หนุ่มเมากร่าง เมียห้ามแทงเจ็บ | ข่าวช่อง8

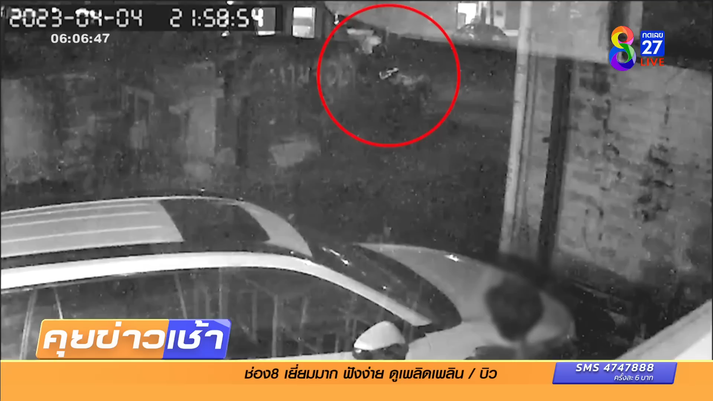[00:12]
พาคแปลmentไกรนิดลึงนะคะเขาทะโลกอยู่ตรงนั้นนะคะมึดๆอยู่ตรงนั้นนะคะ